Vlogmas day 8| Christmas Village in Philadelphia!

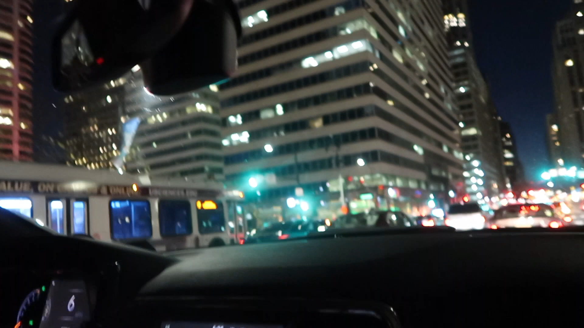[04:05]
We're in the Christmas village. So there's the Christmas village.